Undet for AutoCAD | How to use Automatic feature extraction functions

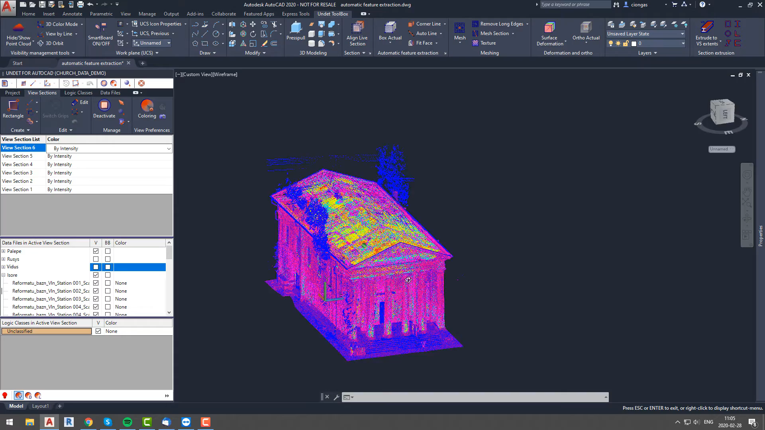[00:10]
When we are working with automatic feature extraction functions, first thing to do is to set recognition parameters.
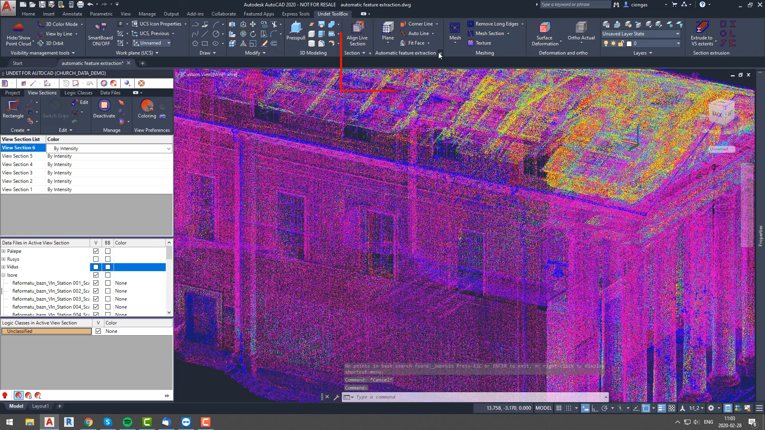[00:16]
To do it we will select automatic feature extraction function and we will
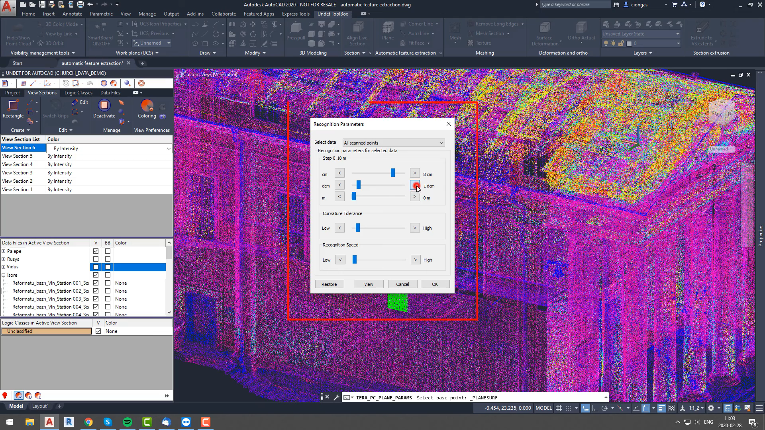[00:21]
click somewhere on the point cloud where we want our plane to be recognized. In a pop out window we will adjust parameters until our plane will fit with selected surface plane.
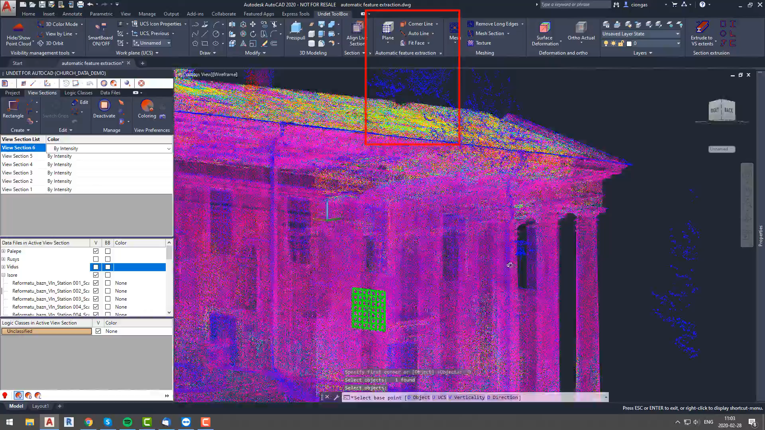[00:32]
So now we can use features such as automatic plane recognition, actual box recognition and so on.
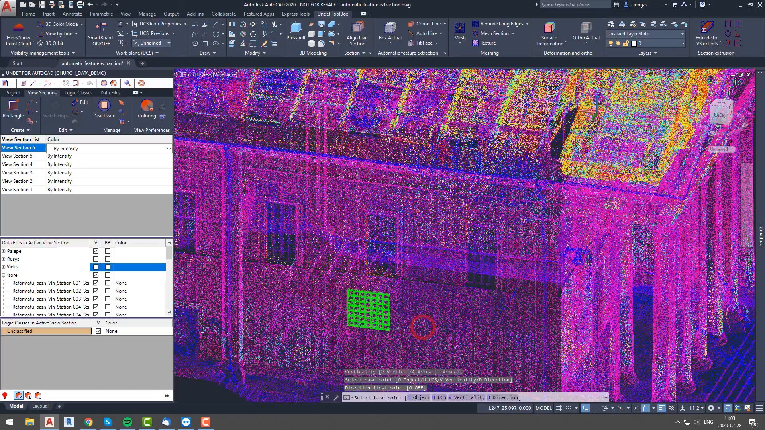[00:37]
Now we will take a look at multi corner lines function.
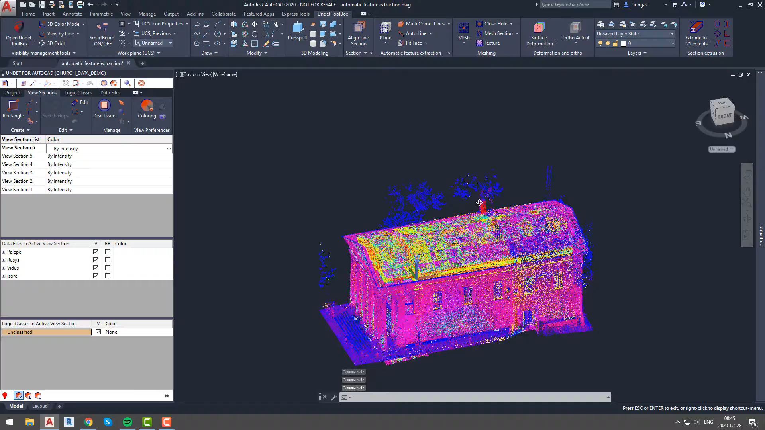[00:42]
For that we have another view section created. Here we see outline of internal walls.
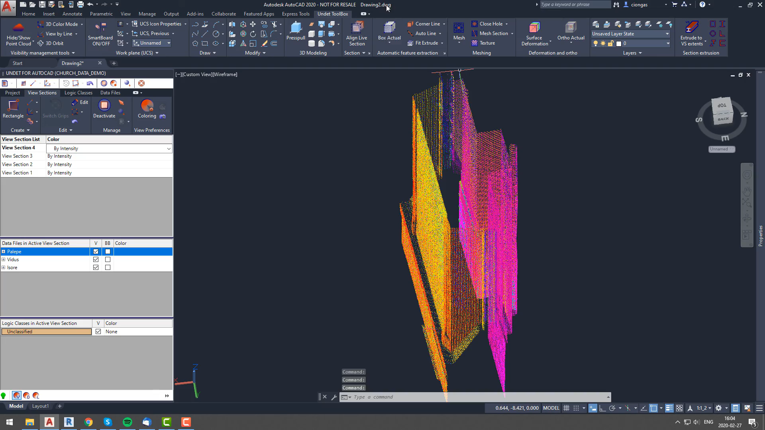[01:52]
Once again we will adjust plane recognition parameters for better performance.
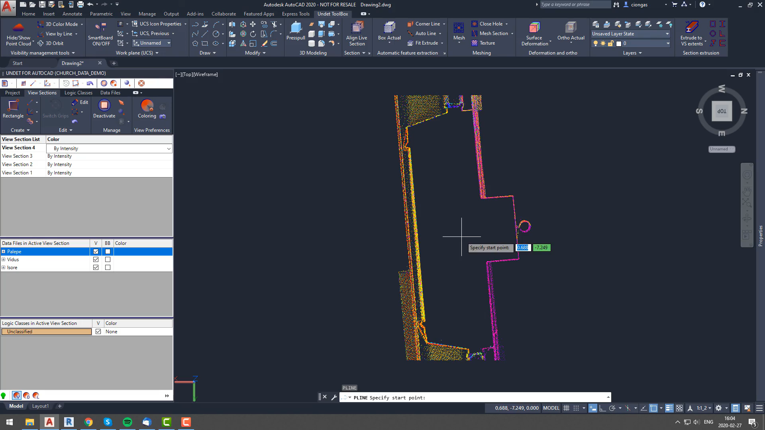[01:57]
Now we will draw very inaccurate outline of this wall segment and we will extrude it to make it 3D solid.
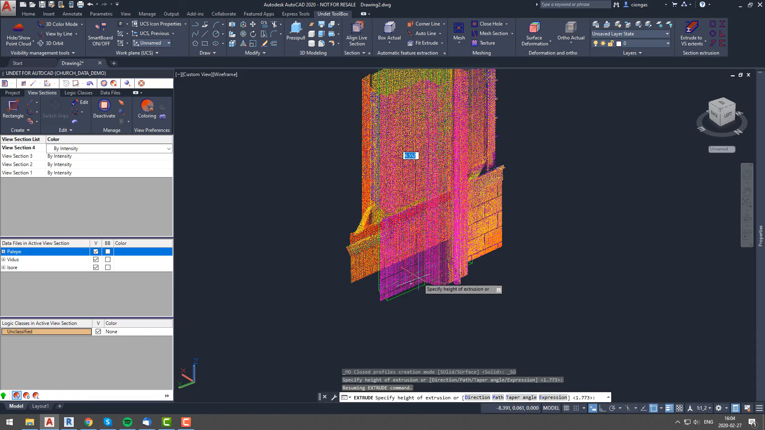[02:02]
So now we will use fit face function and we will adjust inaccurate wall to point cloud information. First we have to select face that we want to fit to point cloud and after that we will click on point cloud plane that we want our face to be fitted to. And as you can see that face was fitted perfect to selected place on point cloud.
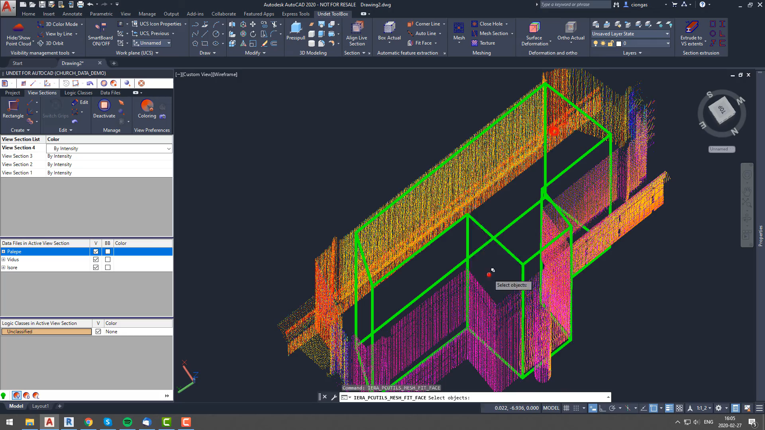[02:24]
We will go ahead and we will do it to all of our object faces.
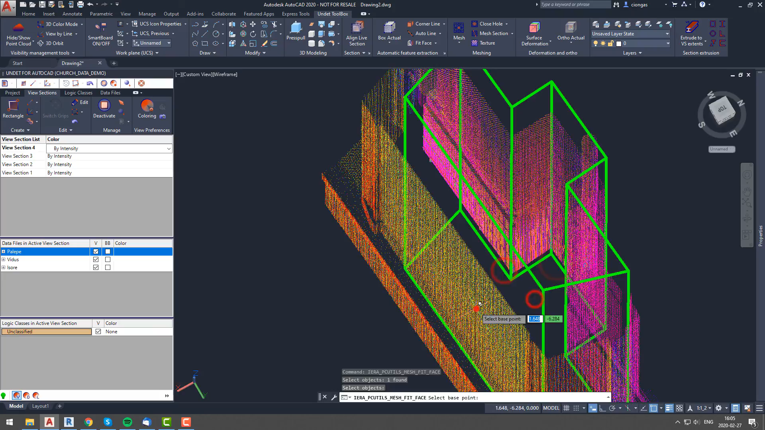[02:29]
But as you can see not all elements are on the same plane. So we will use divide face function to divide our face into multiple faces and we will adjust them according to point cloud information.
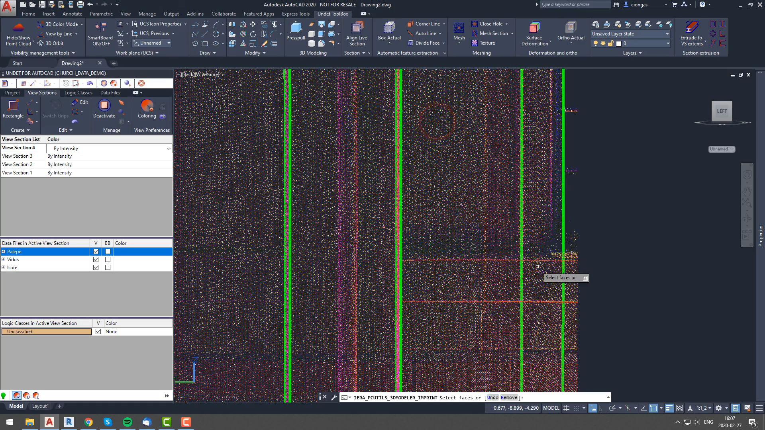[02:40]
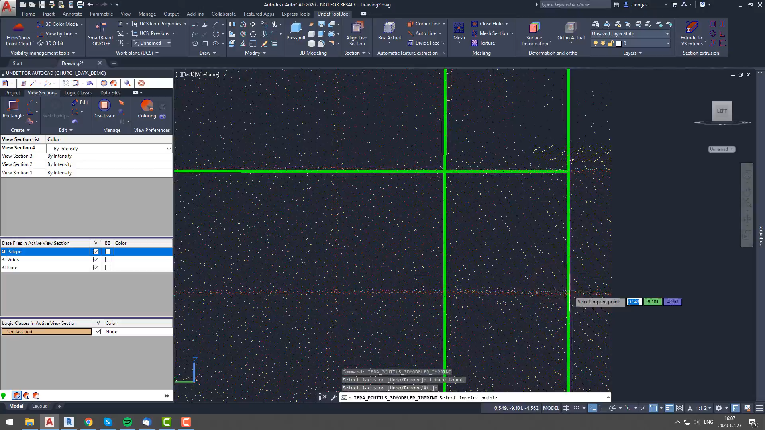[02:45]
Once we have wall face divided into segments we will use another function which is fit extrude,
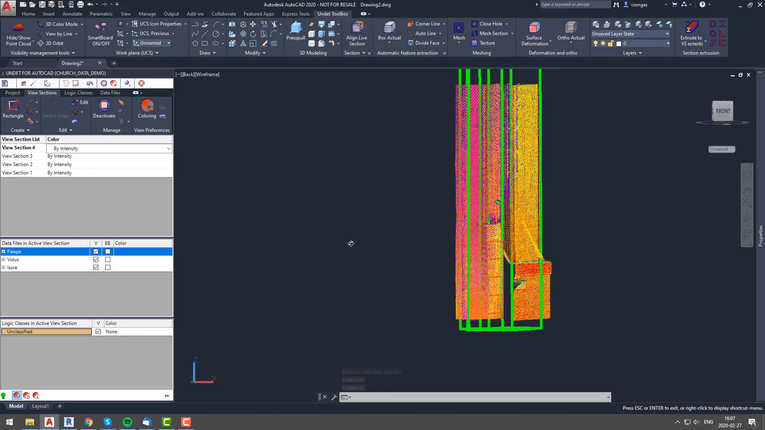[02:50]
so we will select the face that we want to extrude and then we will click on point cloud towards where we want selected face to be extruded.
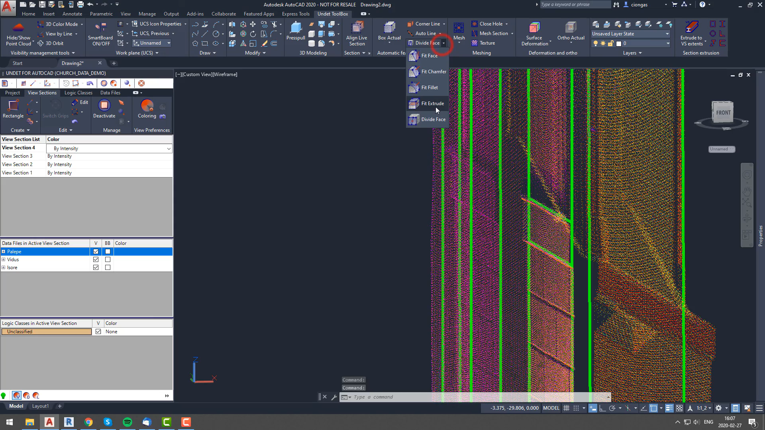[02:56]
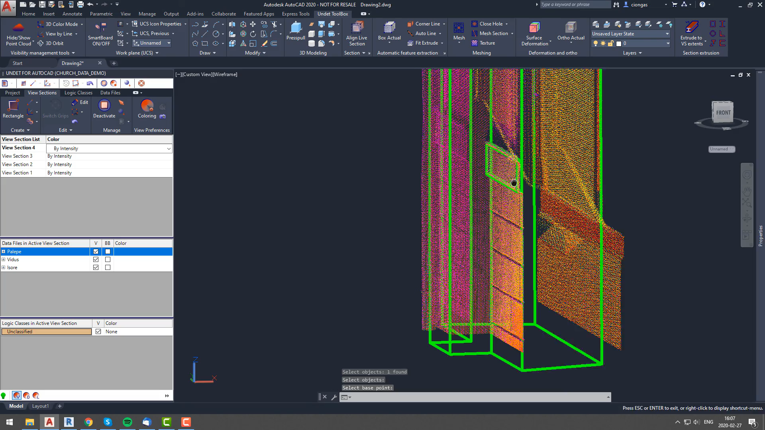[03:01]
Now we will use same fit extrude and divide face functions to adjust our wall according to point cloud information.
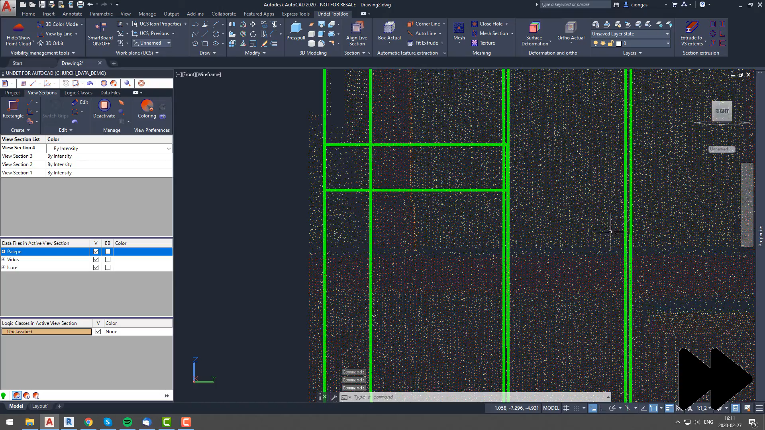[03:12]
Last function that we will show is corner line.
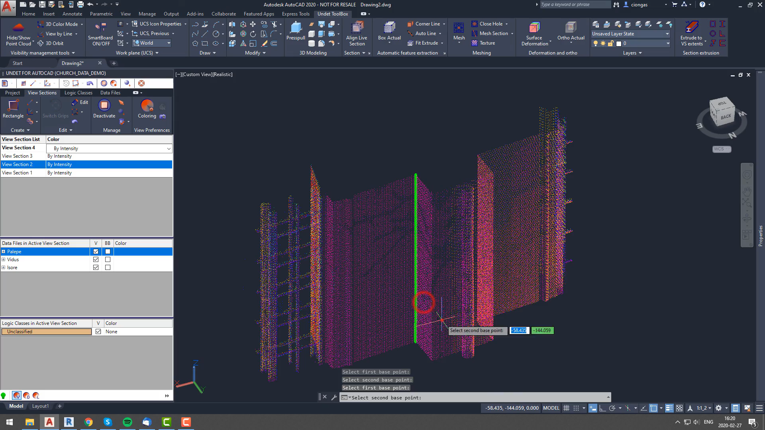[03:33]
Undead will automatically recognize and draw corner line between two planes. We will use same wall segment and using corner line function we will click on two planes which are next to each other and line between them will be drawn automatically. If you have any questions about automatic feature extraction